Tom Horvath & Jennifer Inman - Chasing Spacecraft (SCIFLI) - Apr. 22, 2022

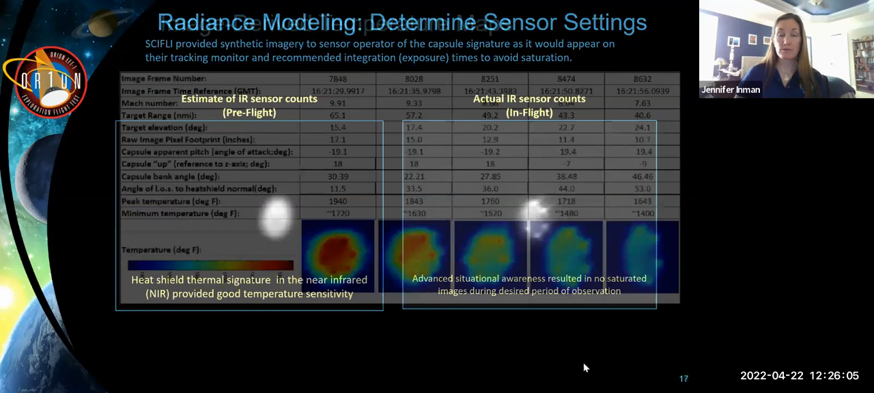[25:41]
here's some of the data that resulted from eft1 and you can see um the frames along the bottom are at different times in the